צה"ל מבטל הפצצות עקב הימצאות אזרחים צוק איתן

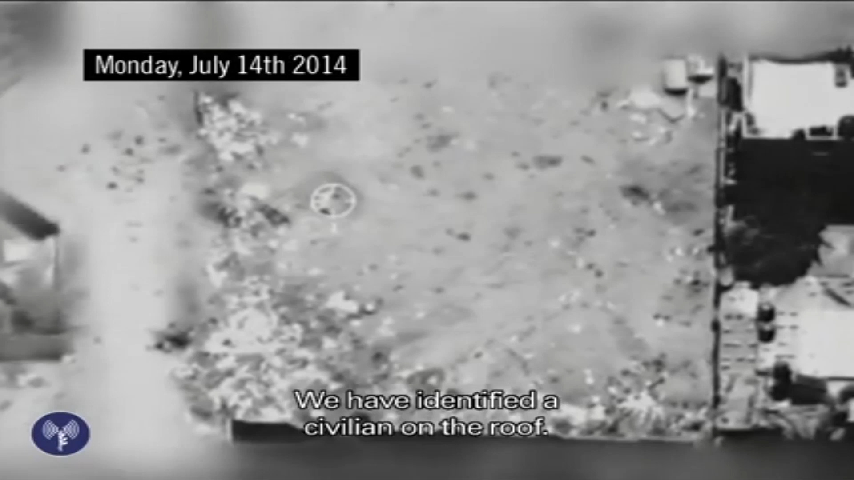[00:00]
אנחנו מזעים עכשיו בן אדם על הגג, פחות מאזור ה-20 מטר
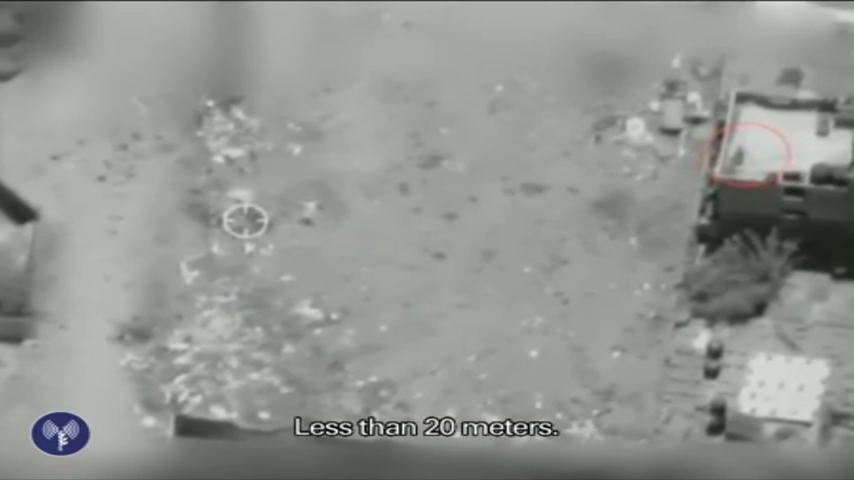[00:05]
מורות, קיבלתי, אנחנו נעבור למטרה הבא
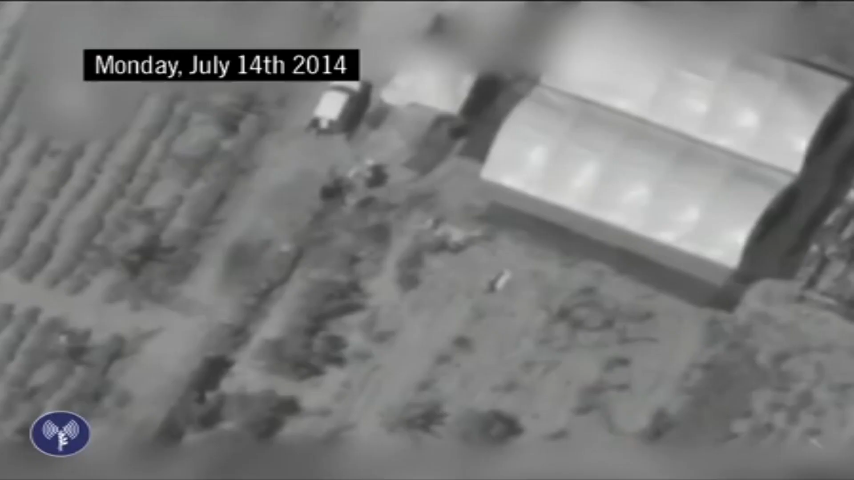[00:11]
יש עכשיו אנשים שמאמיסים איזה רכב,
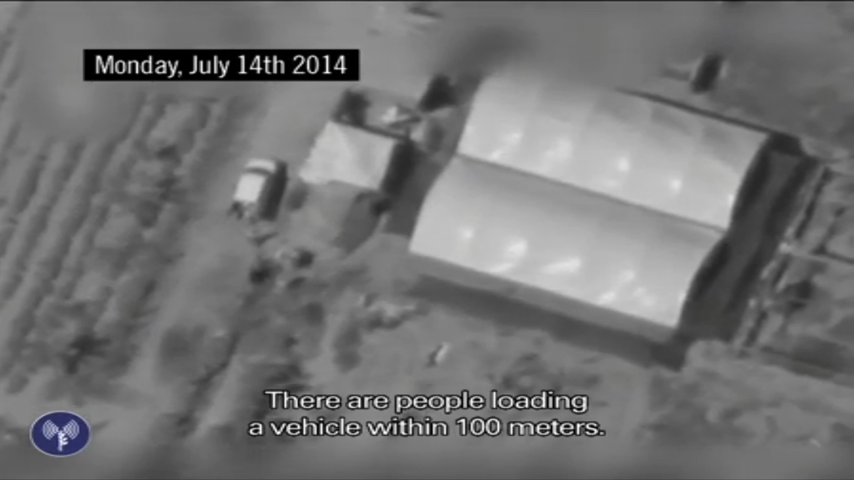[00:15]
בתוך ה-100 מטר בתוך ה-100 מטר יש די הרבה אנשים כן, הנה,
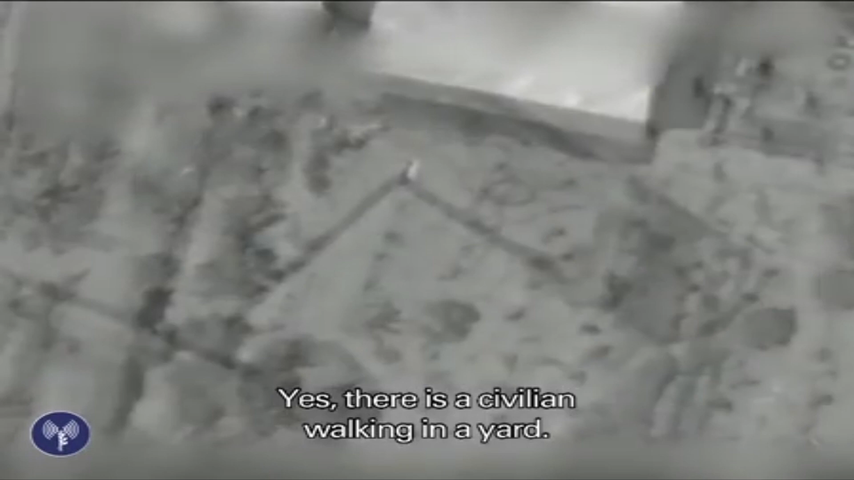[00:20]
אז כאן יש בן אדם שמסתובב בחצר קיבלתי, לא נזרפת את המטרה הזאת